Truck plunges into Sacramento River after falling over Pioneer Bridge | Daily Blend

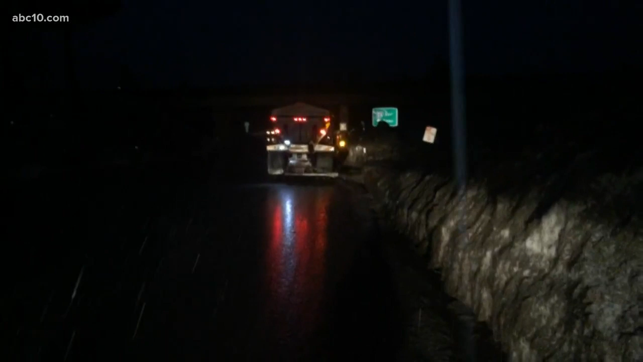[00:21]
Caltrans workers just on standby with these snowplows just waiting to head on the roadways as snow conditions will pick up into the afternoon and evening.